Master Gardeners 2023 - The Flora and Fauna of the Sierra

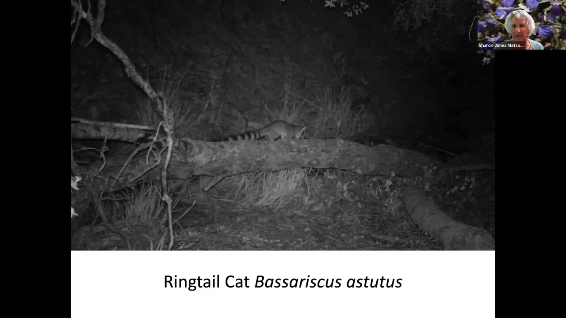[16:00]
A ring-tailed cat, which is not in the cat family. It's actually a relative of the raccoon. Western Bitstork.